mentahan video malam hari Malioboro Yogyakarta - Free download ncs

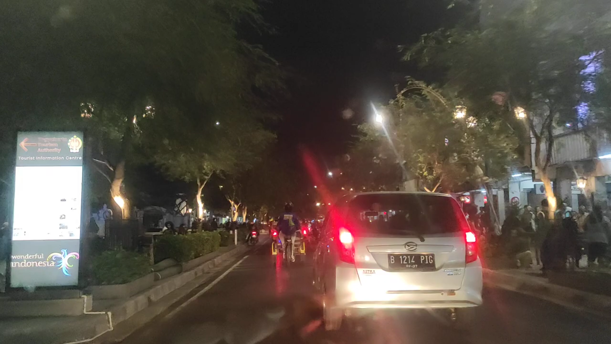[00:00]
Nggak macet ya? Gimana? Dutupi. Udah. Marun yang macet pak ya? Kajian malam ya. Kan mana? Kajian malam pak ya? Iya. Kan macet lagi, kajian malam ditutup. Iya, ditutup sih ya? Yang mulai rake tugu semuanya ditutup. Bari barat, utara, selatan.
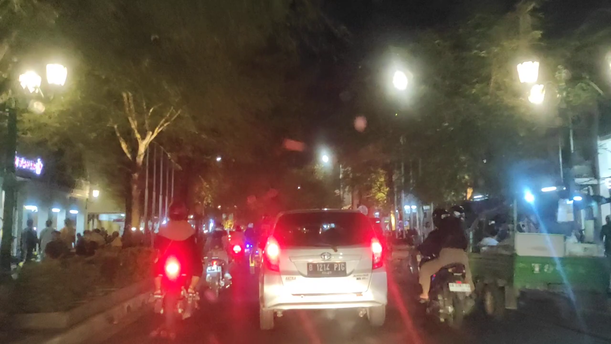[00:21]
Aslinya ini dengan apa? Iya, aslinya antara Jigat dan Solo. Oh, Jigat dan Solo. Iya.